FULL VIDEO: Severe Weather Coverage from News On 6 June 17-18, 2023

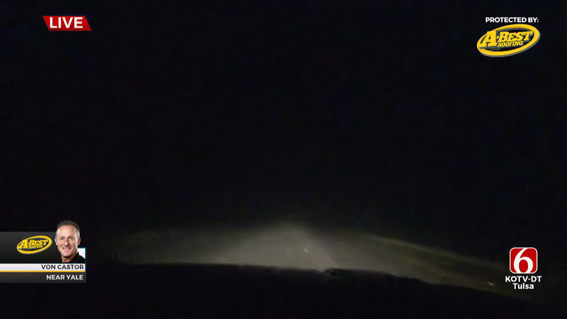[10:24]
it looks like it is just cranking right now with a lot of wind hey it's been cranking for a long time Allen I'm uh east of Steelwater now on highway 51 and I'm not sure about probably 10 to 15 miles this storm has picked up a lot of speed I have not been able to get back on the lead
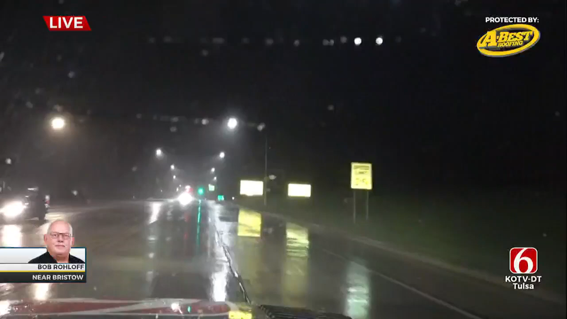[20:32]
we're to try and follow the leading edge of that back to the east towards paul for right now but we've got a lot of stuff going around up here so it's uh i like to hit we have some trees now we've got the emergency responders going to a tree on a person up in the oil area so this has got deadly potentially very dangerous winds back to you alan okay bob appreciate it uh let's check out vaughn caster's video again he is back behind that leading
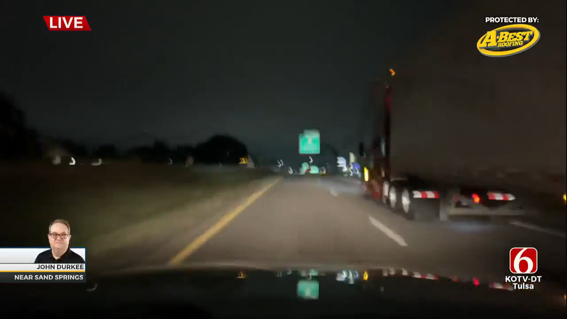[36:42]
highway 75 but we've seen numerous uh flashes uh power uh over sapulpa and back over the prattville sand springs area as the line of strong winds moves into the tulsa metro back to you alis okay we appreciate it uh very much
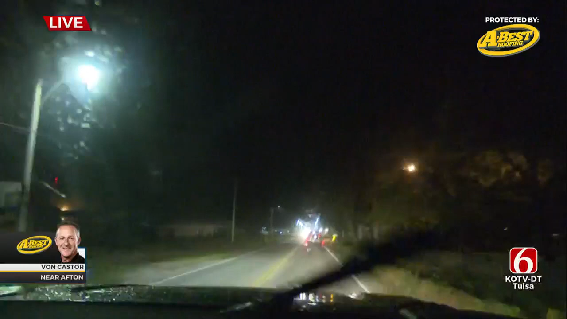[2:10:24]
yeah i'm just now coming through afton and uh that little feature is still there um and uh it it actually looks like it's getting a little bit better organized uh but we i've been experiencing anywhere from 50 to 60 mile an hour winds uh i cannot tell what
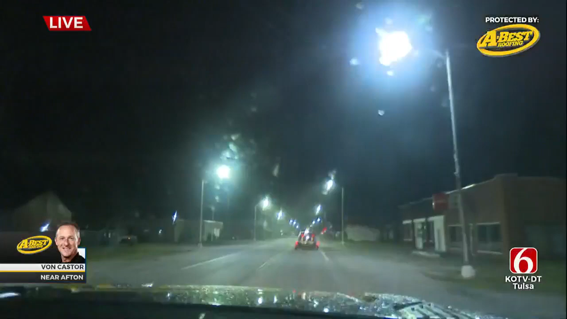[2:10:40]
direction they are right now though that's what's bothering me i'm coming through the town so as soon as i get outside of town i'll be able to tell what direction are uh and i'll get back with you okay we appreciate it appreciate all of our trackers being out early this morning they started this afternoon and they're continuing
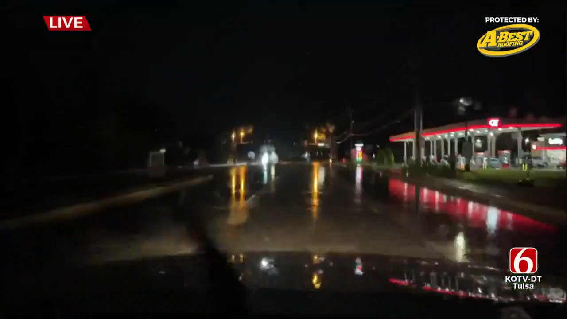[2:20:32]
power lines down and trees down john give us your exact location and obviously we can see some flashing lights there but what are you seeing i'm
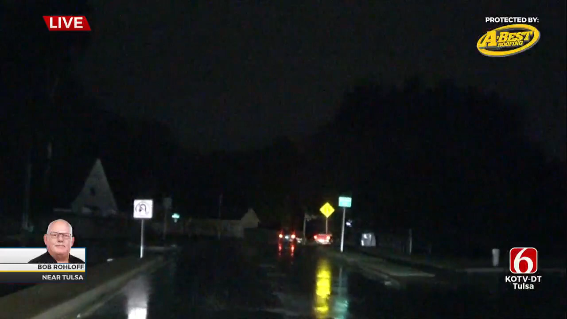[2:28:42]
sheridan power lines down on the highway 169 north and southbound are shut down on 31st street power lines across the highway i won't even begin to go into how many trees are down and parts of trees are down
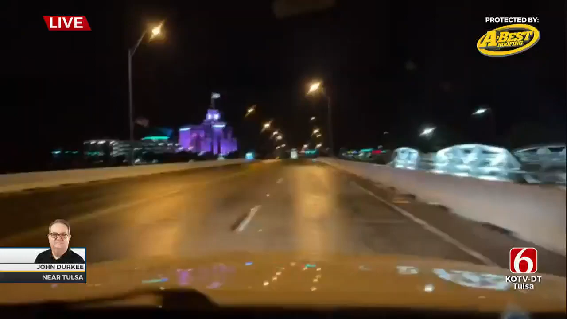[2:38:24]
there and then about five minutes later we came back to you and it was just blowing and going through the metro what are you seeing right now right now i am in jinx and it is just nice and peaceful uh looking for any damage in this part of